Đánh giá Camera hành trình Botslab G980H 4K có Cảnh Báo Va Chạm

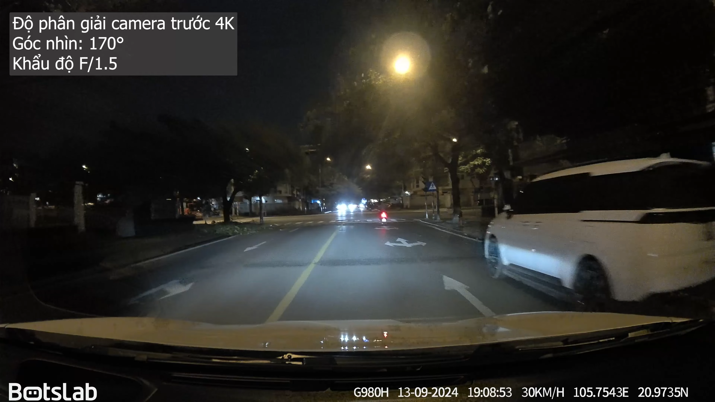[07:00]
Nó quay ra sao Thì trong cái quá trình quay Thì mình cũng nói luôn Đấy là Cái xe VinFast VF6 Là họ dán cái phim cách nhiệt Nó rất là tối luôn Cái phim 3M rất tối Đặc biệt là
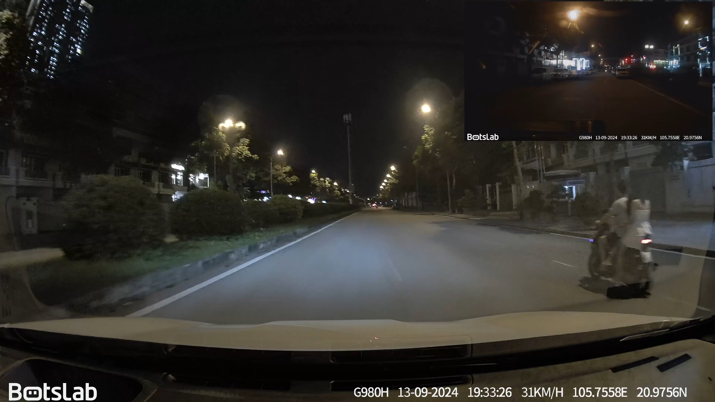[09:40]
Quay ban đêm nó nét hay không Đây thì các bạn cũng thể thấy luôn Quay ban đêm như thế này thì chắc chắn là Chúng ta cũng sẽ nhận diện được biển số xe Ở phía trước nó rõ ràng hơn rồi Và cái camera này thì nó còn có một cái nữa Rất hay Đấy là nó có định vị GPS nhá các bạn nhá Có định vị GPS Và nó theo dõi được cái quãng đường Mà chúng ta di chuyển